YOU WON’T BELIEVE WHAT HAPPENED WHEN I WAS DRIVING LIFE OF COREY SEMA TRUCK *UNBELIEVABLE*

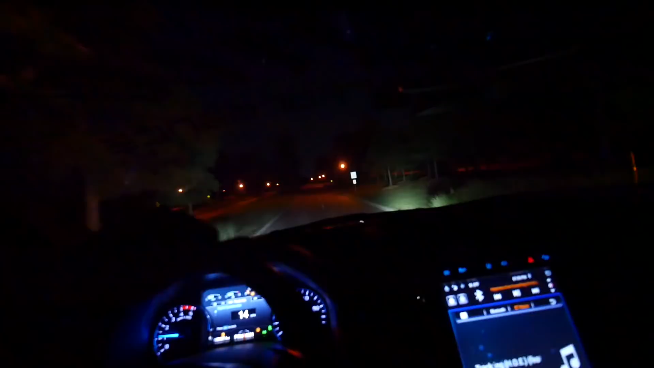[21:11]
Hey, I want y'all to see how bright this nigga Corey fog lights is. He has the ones on right now, but watch this. Y'all ready? Look how bright that crap is, dog. That crap bright as hell.